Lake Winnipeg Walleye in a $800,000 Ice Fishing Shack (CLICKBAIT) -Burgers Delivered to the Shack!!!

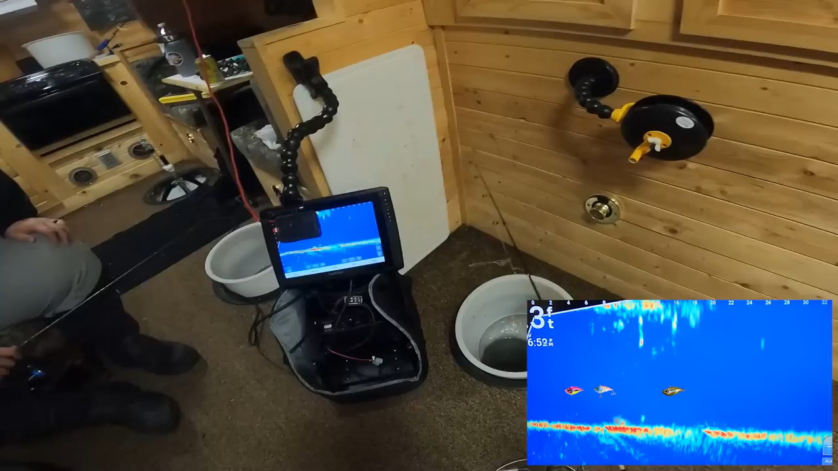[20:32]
Alright, well, I'm gonna not even touch my minnow here. It's swerving.
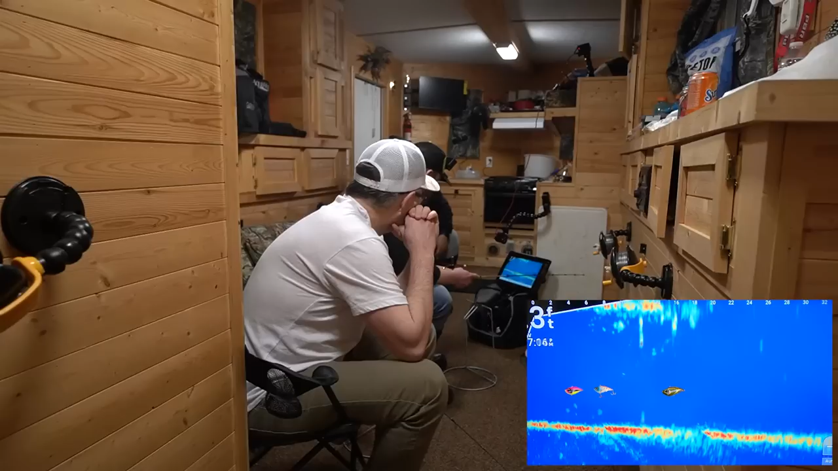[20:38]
You might be. Wait, wait, wait. Yeah, yeah. Up that Oh! It just turned around. Go down, go down, put it down, put it right. Oh, he's coming. Oh my god. He's thinking about it.
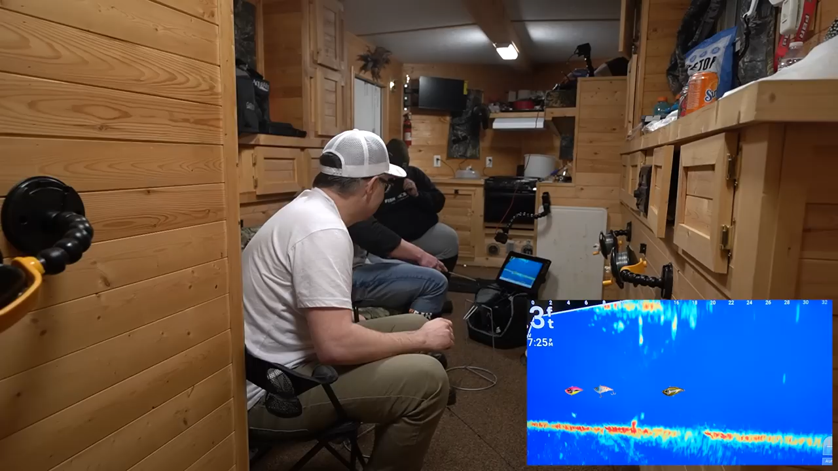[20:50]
Ooh. Come on. Yeah. Oh, it's gonna bite, it's gonna bite. Oh, please, please, please.
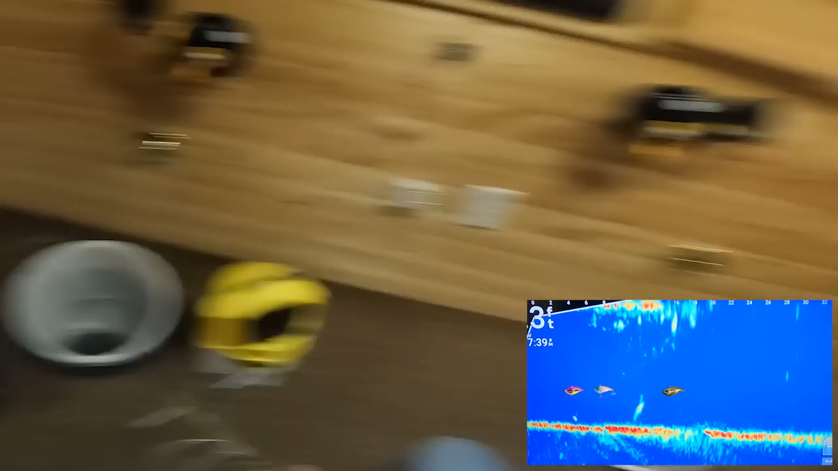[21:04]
Do it. You want this. Yeah, kick it right there, yeah.
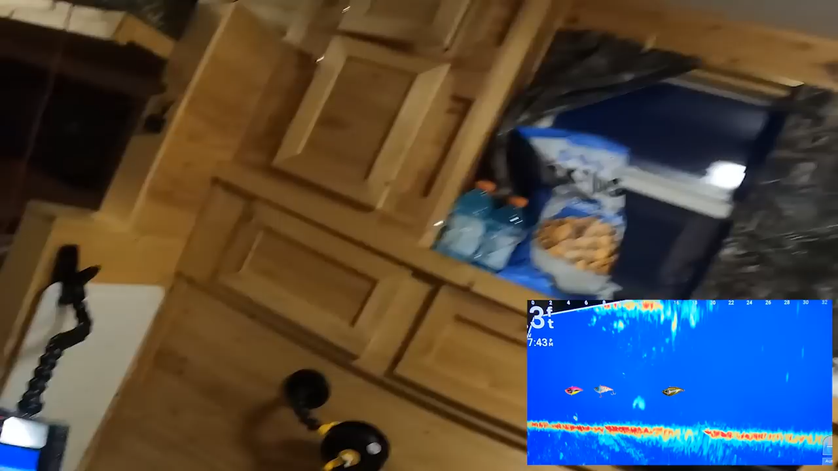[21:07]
Oh, he barely sucked that minnow. I saw it bite. You must have just kissed the tail of that minnow.
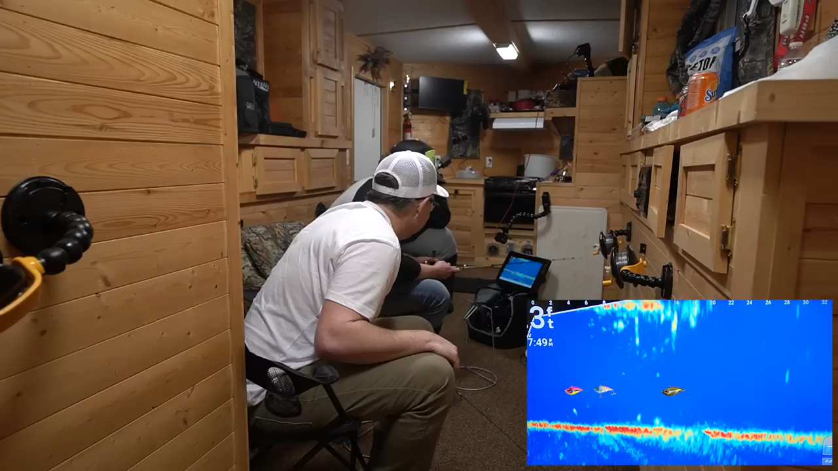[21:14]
Grab, grab your rattle bait that he's right beside it. Oh, that's so painful, eh?
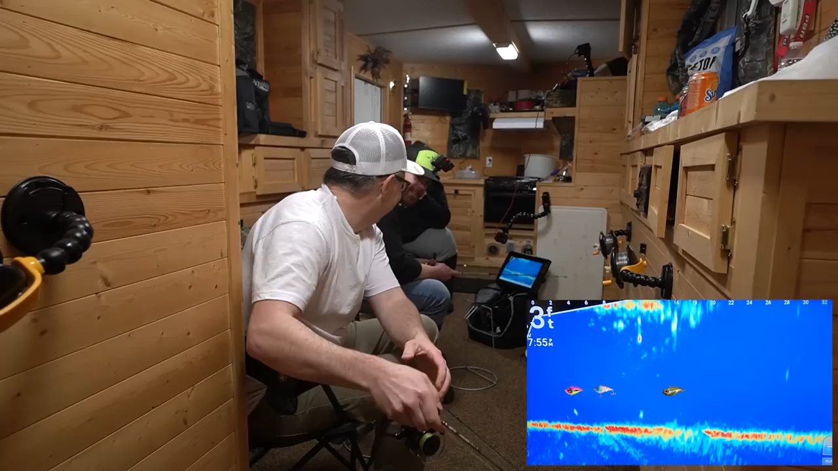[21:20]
That's the one downside of sensitive rods is you feel everything. Yeah. You just like get suckered into. Maybe he'll eat the clack because the clack's got a livey on it. True. I go wiggle it. Yeah, he's looking at that for sure.
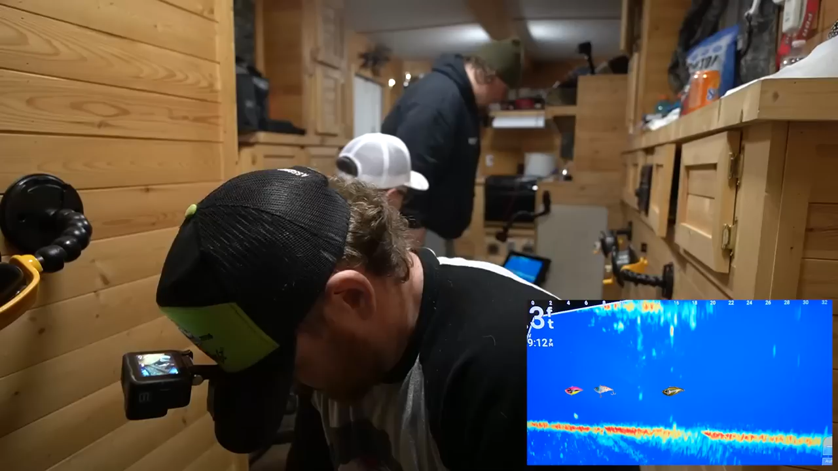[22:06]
There's something down there. Something on the that's him. Oh no, you're no, I'm still up.
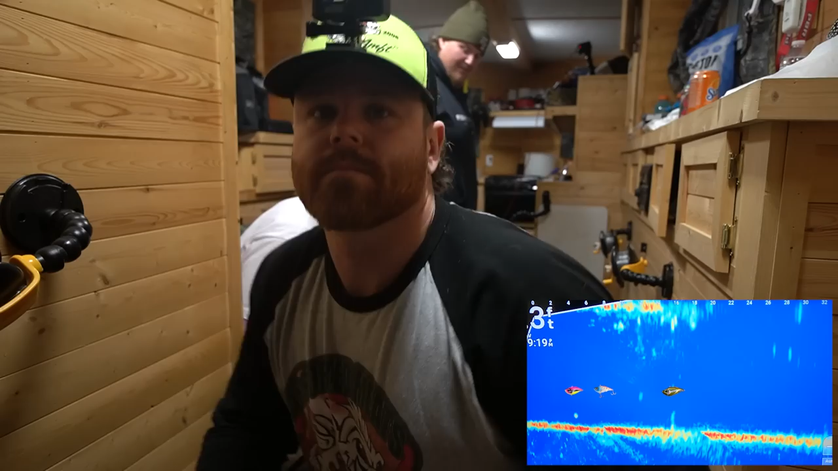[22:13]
No, that's a fish coming to you. There it is, another eater walleye. We are living the dream in here.
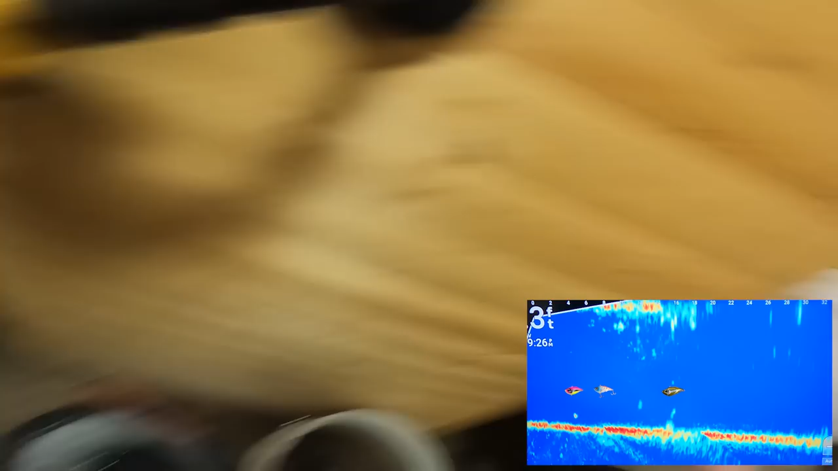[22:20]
We have our limit, so we are sending them back. That was a really gross release.
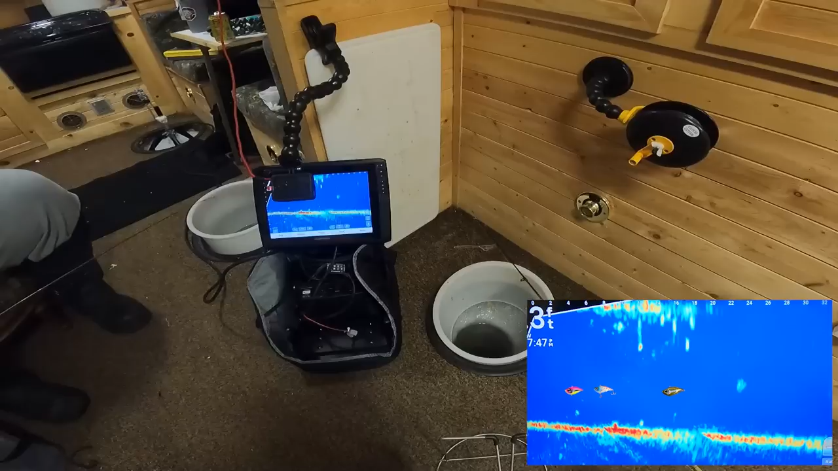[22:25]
There's a nice suspendo. Yeah, that looks like very that. Intriguing. Like don't go up to him yet. Or did you go up? There's one on the. There's one right on the bottom, just yeah, sitting here. Sitting oh, that's going down at your bait. Yeah, just. Dude, just this wait is till, it. This is it. This is it. Almost there. Like, just leave your bait there because he's going right to it. No, he doesn't. Okay, kick it now. Bounce. Go down. Kick it. Yeah, kick it. Oh, please, go please, down. Please, sir. Go right down. Go right down. He's. What is this thing? It's just a. He's still there, like he's right under. Spank the dirt here a
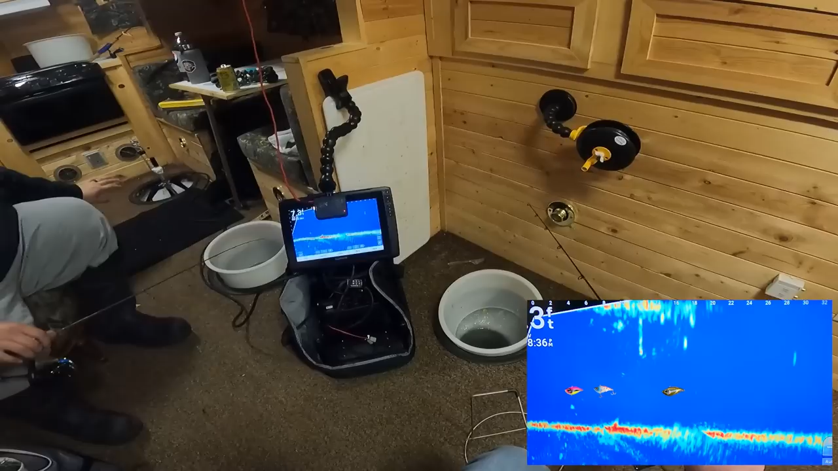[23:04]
little. There, we have sleepers. There's a couple sleepers on. They want the ice cast. I was gonna say. I hope they're paying the nightly rate here. Oh, well, I got a bit of it there. Actually, the dirt. Oh, yeah. A little dirt demon.
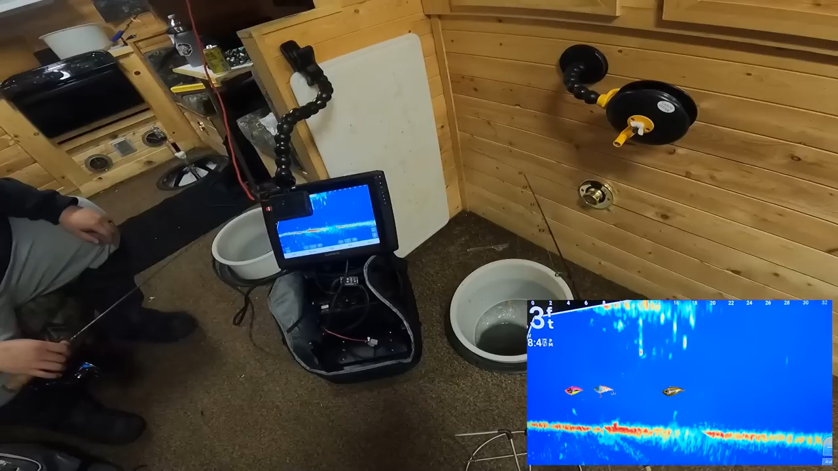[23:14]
A gravel lizard, as they call it. Oh. I just got that one moving. I was trying to swing the rattle bait over to him.